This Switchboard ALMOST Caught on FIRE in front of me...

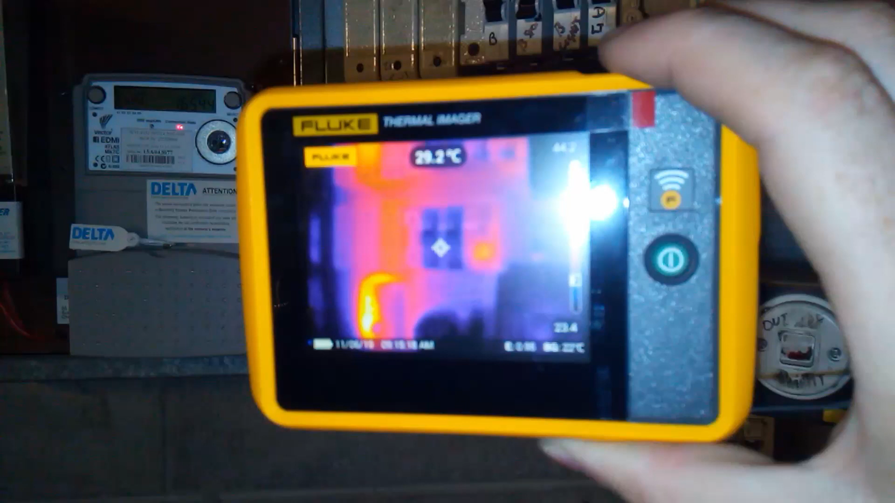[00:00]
On screen: spot 29.2°C
there's the benefit of thermal scanning we
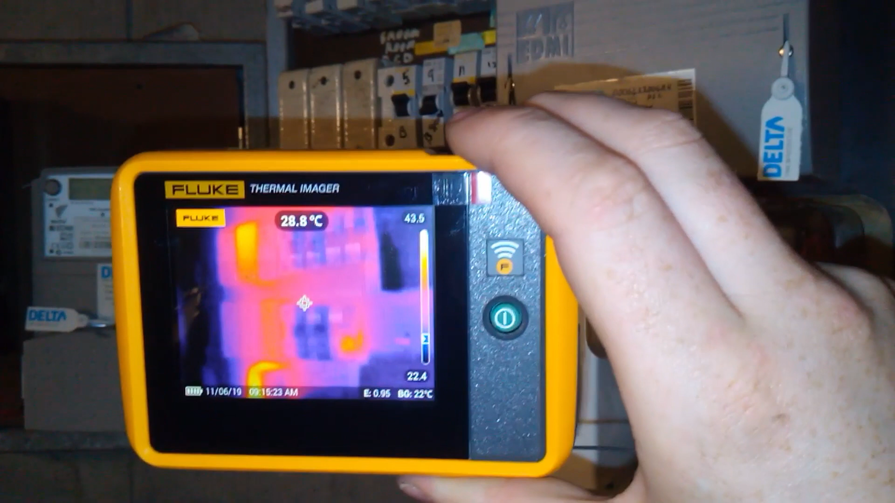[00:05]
On screen: spot 28.8°C
have a look at this one
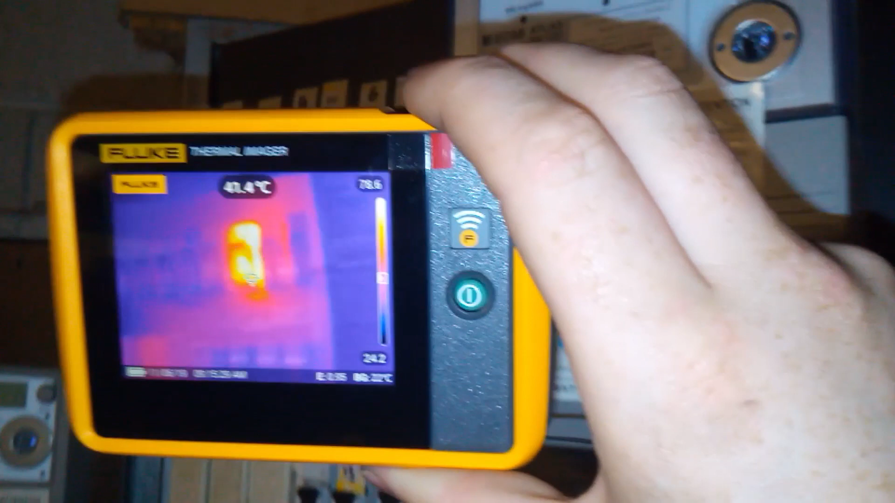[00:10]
seems to have a loose connection on the top of
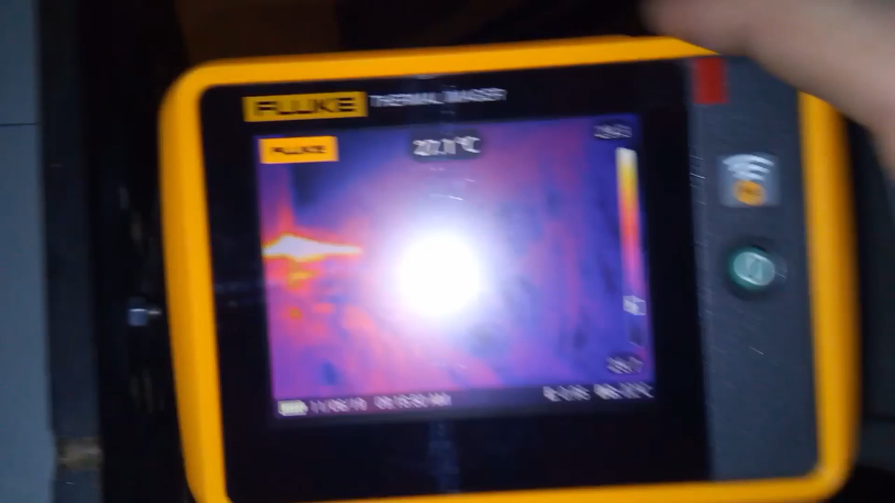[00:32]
going behind the board you can see this glowing cable here